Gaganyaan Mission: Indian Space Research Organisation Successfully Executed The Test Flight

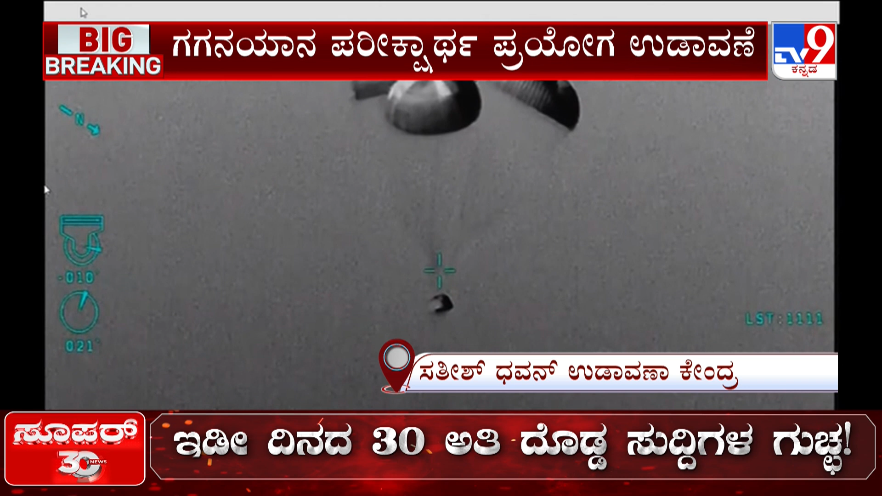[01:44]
पास लाने की प्रक्रिया है crew module in descent phase with main chute descent phase जारी है main parachute के सांथ crew module धीरे धीरे नीचे आ रहा है अब उचाई 0.8 km रह गई है plus 8 minutes touchdown की स्थितिया प्राथ की जा चुकी है